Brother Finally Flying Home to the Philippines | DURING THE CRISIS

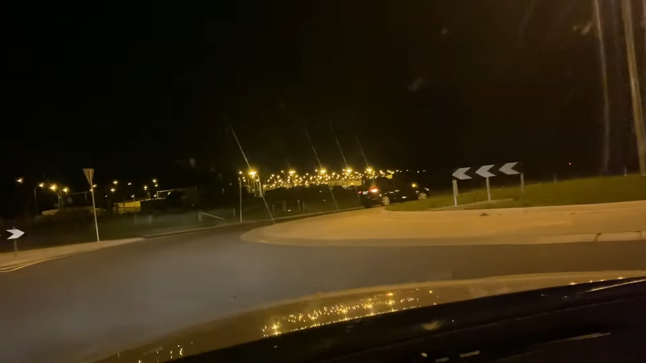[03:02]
Here. I think it's taking us back to Creekport. Is it? Oh no, we are back at the start again.
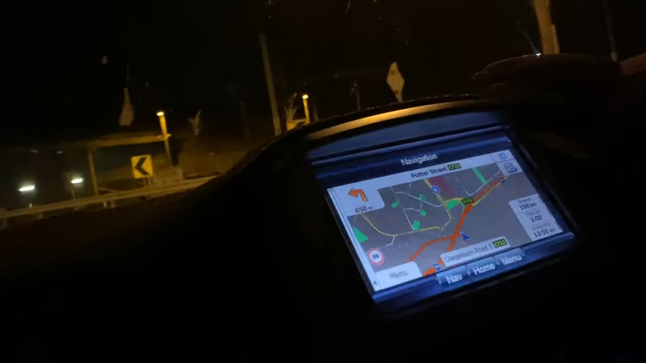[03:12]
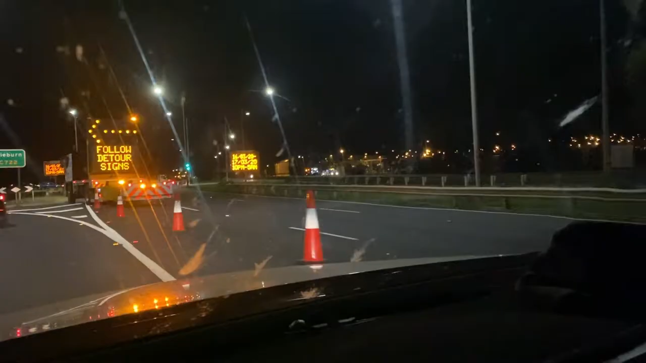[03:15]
We are going around in... Continue straight onto Hume Highway.
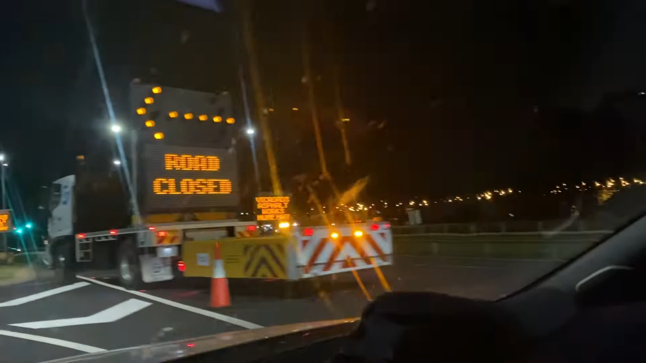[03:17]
State Route 55. This is where... This...